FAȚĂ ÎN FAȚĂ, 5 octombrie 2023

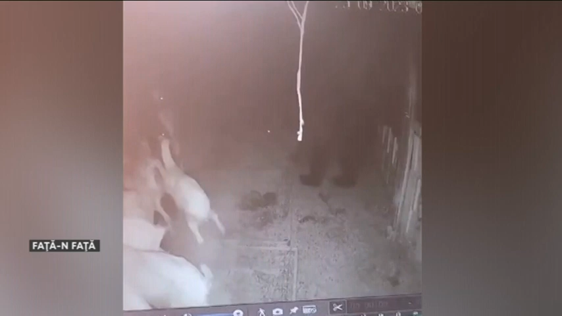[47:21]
Ultimul atac a avut loc marți seară la Sân Martin, lângă Oradea. Un urs a pătruns într-o gospodărie și a ucis numai puțin de 12 capre.